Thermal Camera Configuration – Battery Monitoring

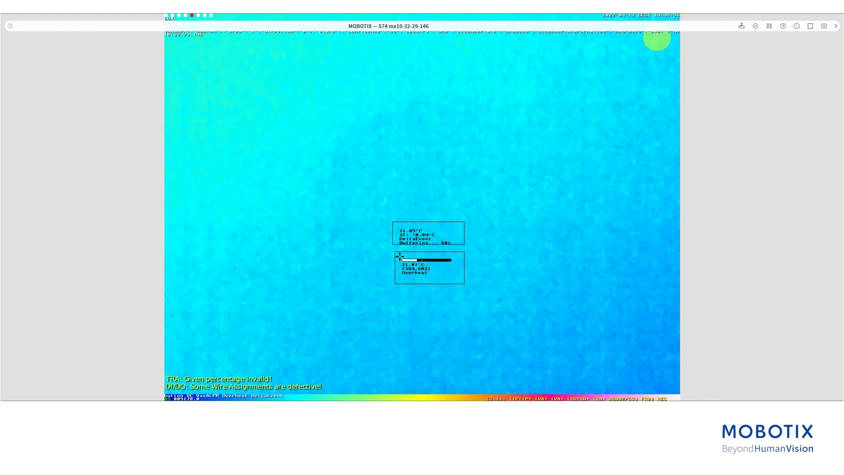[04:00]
You can see as the temperature raises over 5 degrees in 10 seconds, we receive the first alarm.
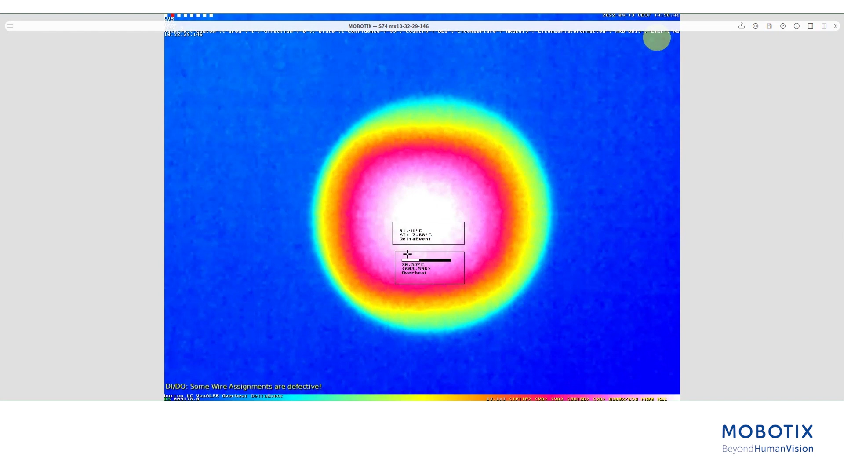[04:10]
Since the temperature continues to rise at the same rate after the dead time passes, we get a second alarm for the delta event.
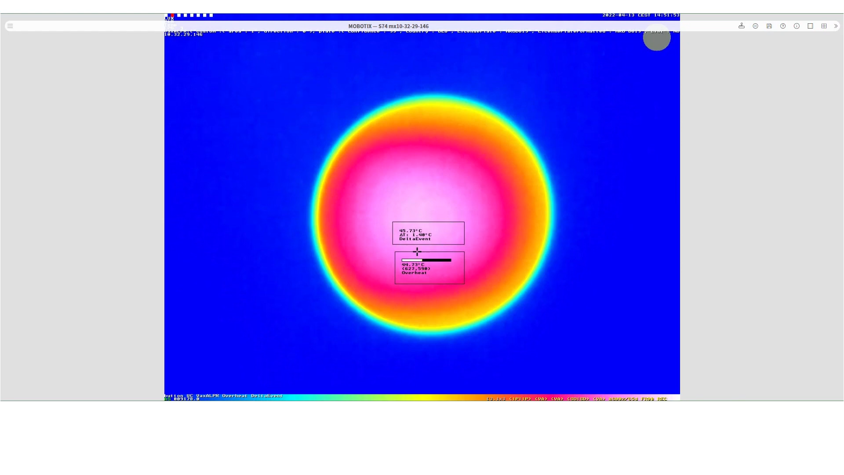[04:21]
As soon as we go over 45 degrees, we also get the overheating alarm. If you go over 45 degrees, you can see the battery monitoring vertical solution. Thank you for watching.